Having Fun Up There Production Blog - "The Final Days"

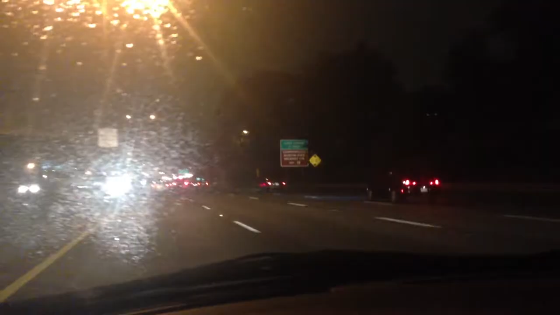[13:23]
On the on 93 at the moment. I'm shooting myself while driving right now.